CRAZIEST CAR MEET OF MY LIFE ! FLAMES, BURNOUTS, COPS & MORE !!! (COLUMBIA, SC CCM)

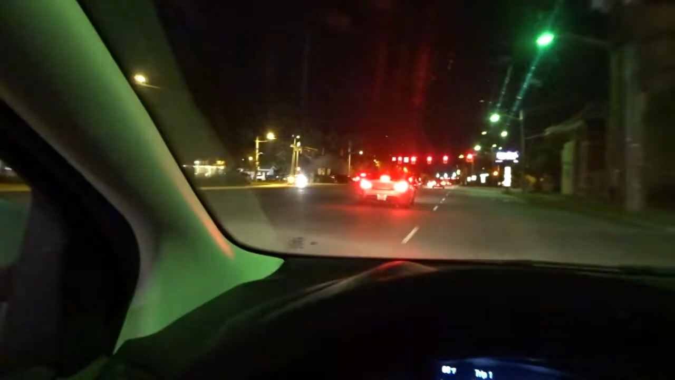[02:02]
Look at it, man. Beautiful. Beautiful. So we just got on the exit ramp to get to the meet, right?
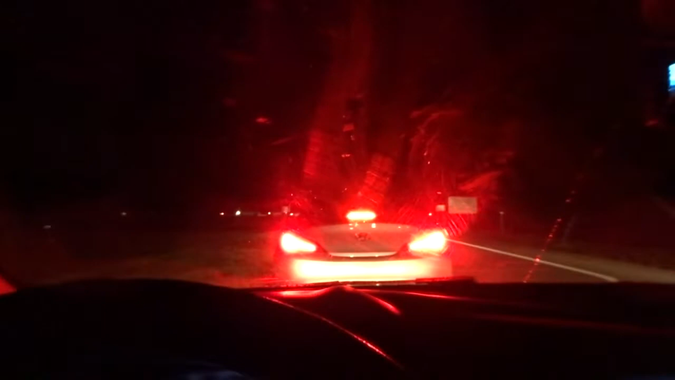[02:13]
And there's a lot of traffic. If you look at these lights, you can see all of those over
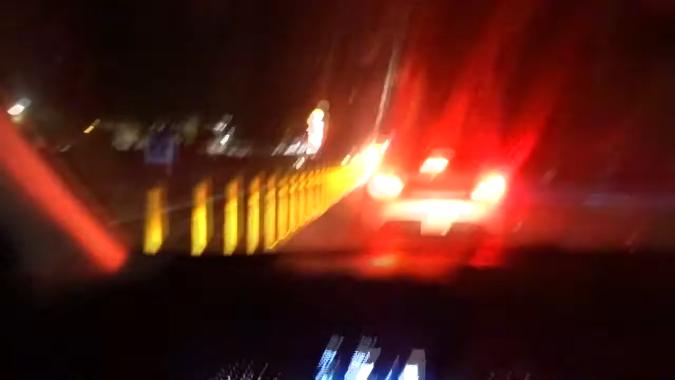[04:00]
We're still waiting to go inside. As you can see, there's a nice long line piling up of people. But you already have some sick bills over here in the gas station. You know, like we got a nice little Z over there.